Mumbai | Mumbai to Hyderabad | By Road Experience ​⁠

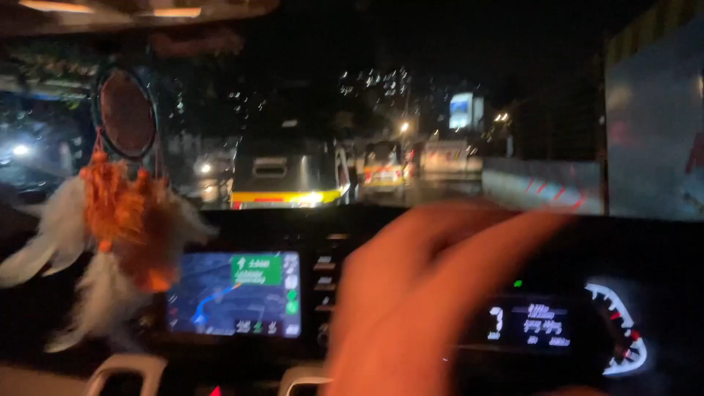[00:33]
मुंबई का ट्रैफिक अलग ही है भाई, धज्जिया उड़ा देगा।
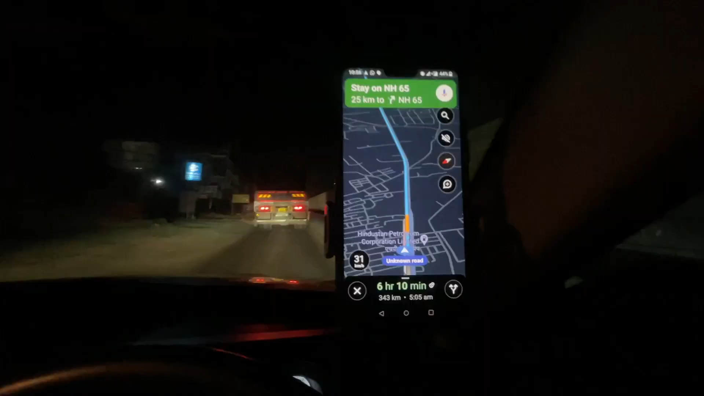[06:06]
तो यहाँ से हैदराबाद इज लाइक मोर 343 किलोमीटर्स एंड द टाइम शोज
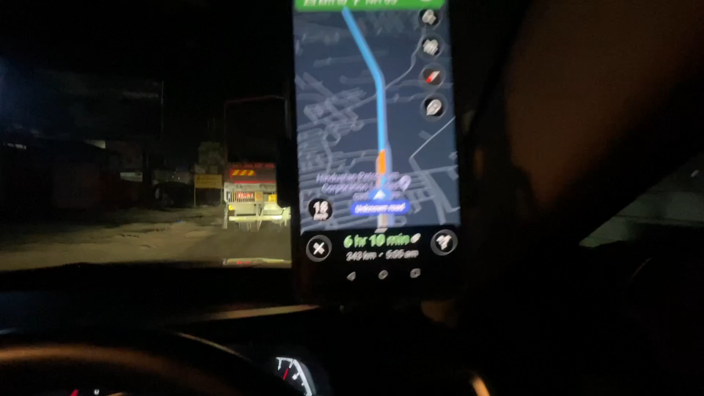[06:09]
6 hours and 10 minutes।
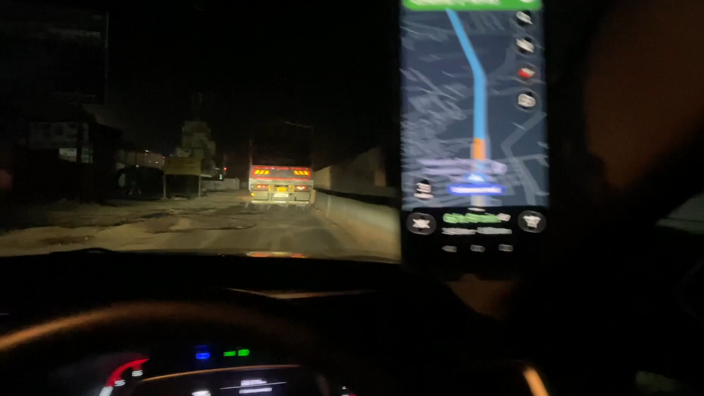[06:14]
तो यहाँ से मैं निकल रहा हूँ, थोड़े से रोड सोलापुर के बाद एक
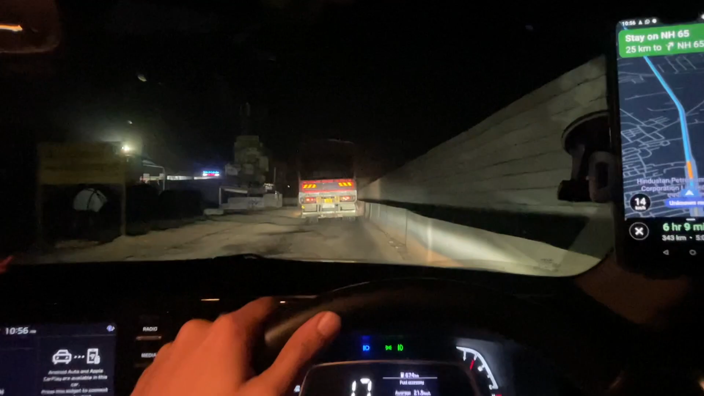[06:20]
25-30 किलोमीटर्स खराब है, तो वो थोड़ा देख समझ के चलाना पड़ता है। रवि भाई निकल चुके, कम से कम साथ में थे तो यहाँ तक ठीक था, टाइम पास हो गया, हम लोग बात करते करते अच्छे से आ गए।